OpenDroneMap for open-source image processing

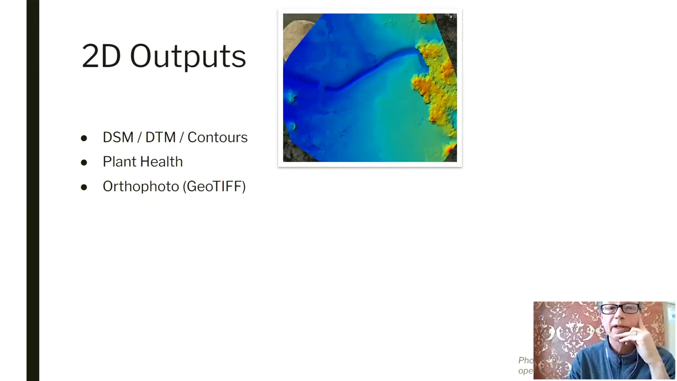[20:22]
but here's an example of a digital surface model. No, this is probably a terrain model, actually. But you can pick,
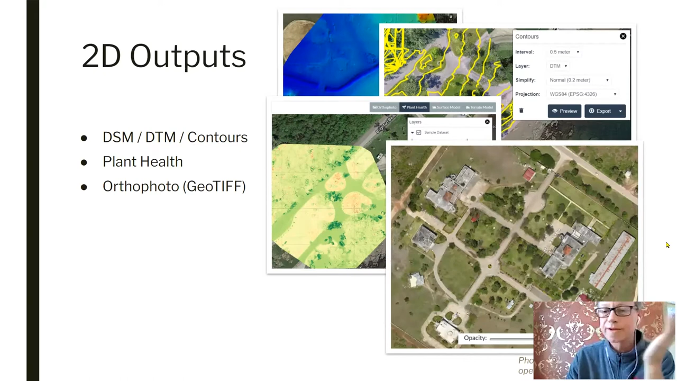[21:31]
here in the interface. And then, as before, you can export it as a GeoTIFF. And then orthophoto, very typical. So this is just all of your photographs stitched, 3D modeled, and then flattened. So this is a georectified image that you can download.
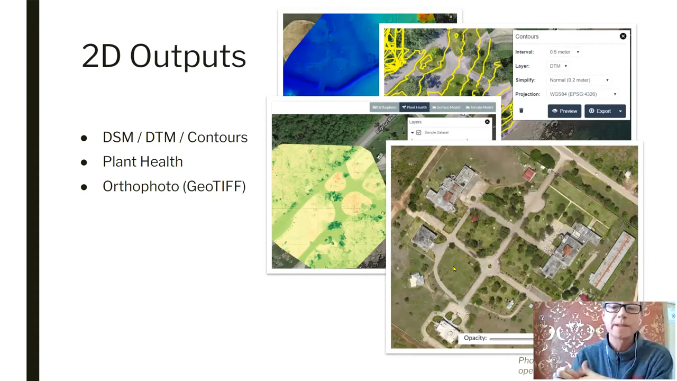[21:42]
Work within the browser, but typically this would come out and go into your GIS software. So examples of things you might do with these outputs: download, work with them in QGIS or ArcGIS, or take them and then run them through some additional workflows for object detection and counting. We're seeing people start to do that. I mean, it's just an image in some level, so these are certainly not limited to these tools,
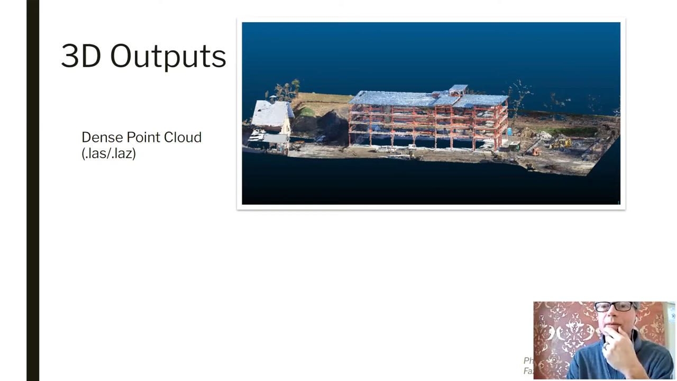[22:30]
So this is the 3D model that's generated by the photogrammetry process. This is an example from an actual user from a year or two ago. Very clean. Good flight planning is definitely key here as well, to get this level of detail, especially on the verticals, but it's certainly possible. And this point cloud, an example of something you might typically do would be
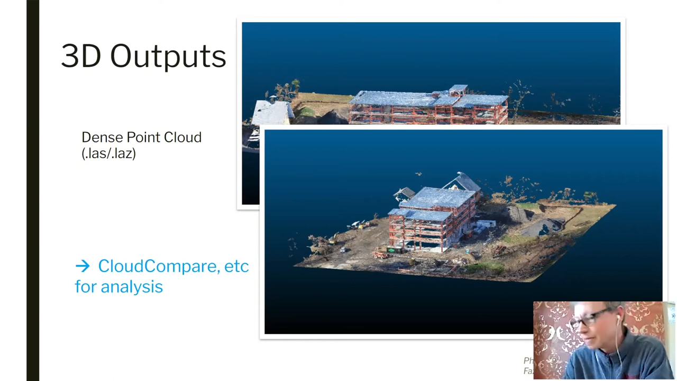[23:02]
to export it and then run it through an additional piece of software such as Cloud Compare for further analysis, comparing changes over time, that sort of thing.
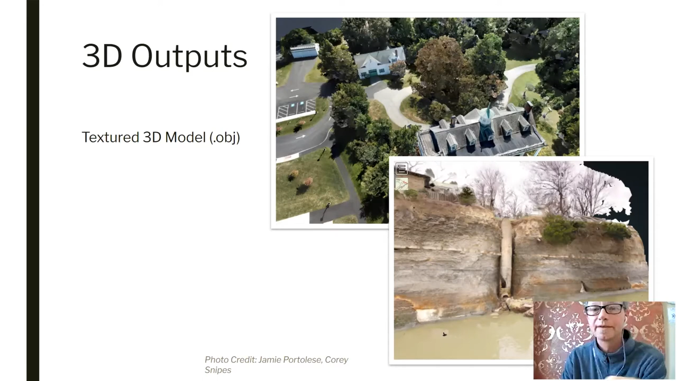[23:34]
This is downloadable, I think, in multiple formats, but OBJ is very typical.